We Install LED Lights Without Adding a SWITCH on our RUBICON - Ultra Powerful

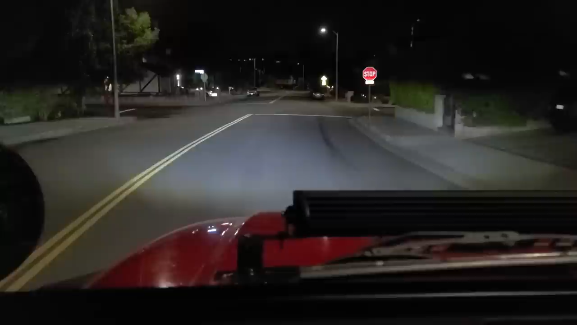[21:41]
I'll turn headlights off. Here are all the bars. That is amazing. It almost looks like I have a huge light bar, but without the road noise and without any of the fuss that the light bar brings. This is, again, no headlights currently.
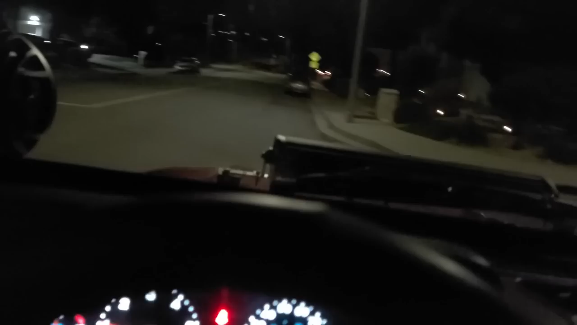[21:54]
Let me just make this U-turn. This is no headlights, and that is all the light bars running. Notice you don't really see reflection off the hood. I think that looks pretty amazing. Amazing.